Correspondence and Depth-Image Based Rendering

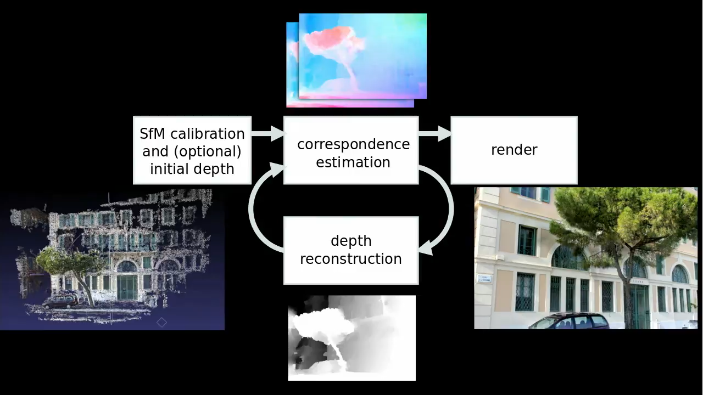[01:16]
We also include a sparse initial depth estimate from state-of-the-art multi-view stereo algorithms.